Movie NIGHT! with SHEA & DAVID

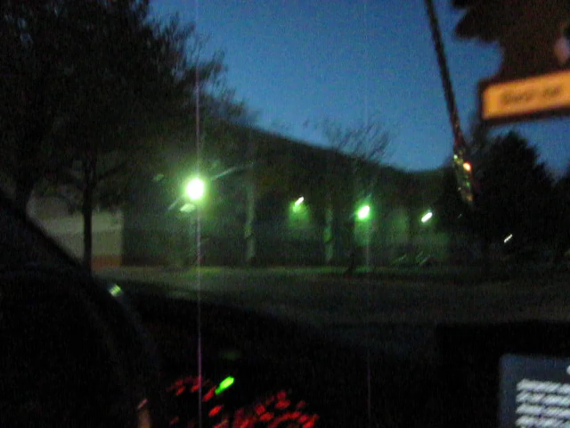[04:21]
And this is like, the business area. Yeah. The business district. Our businesses suck.